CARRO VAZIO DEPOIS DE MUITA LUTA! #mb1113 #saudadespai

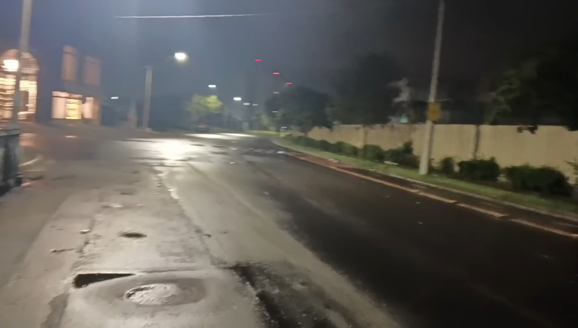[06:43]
Cita doido Bonito essa parte da cidade Não sei se a cidade inteira é assim Mas essa parte da cidade aqui Desde que eu entrei lá Até aqui,
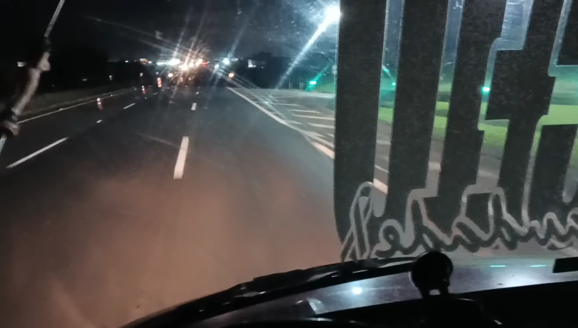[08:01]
Chama Fala mesmo, rapaziada Se subir aí Já temos aqui, ó Acabei de pegar a Washington Williams É quase 10 horas da noite, rapaziada Quarta-feira,
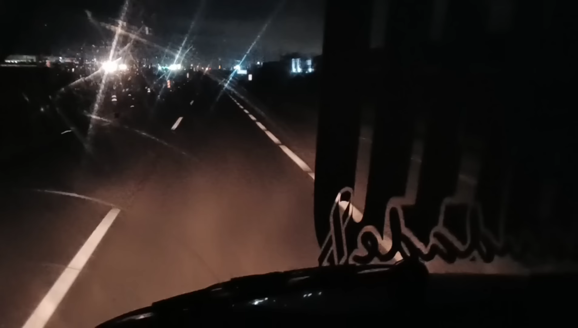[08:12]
quase 10 horas 22 horas E depois eu vou falar pra vocês certinho Que aconteceu Vai em Paulinha lá, galera Você tá doido Mas tudo fácil, tá? Não dá nada, né, irmão? Não se aborrecemos também Com pouca coisa, galera Tá?